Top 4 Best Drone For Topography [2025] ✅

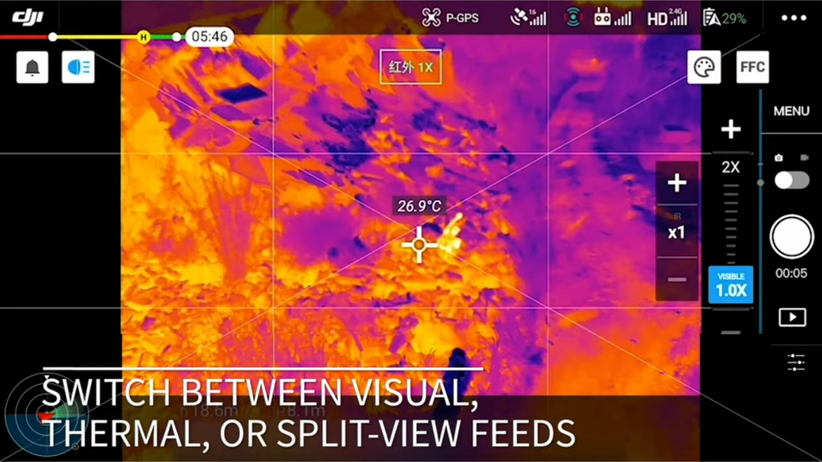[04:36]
On screen: spot 26.9°C
Dual vision allows you to easily switch between visual, thermal, and split-view streams. Furthermore, the bundle includes DJI Care Enterprise Basic, which provides two replacement options within the first year of activation,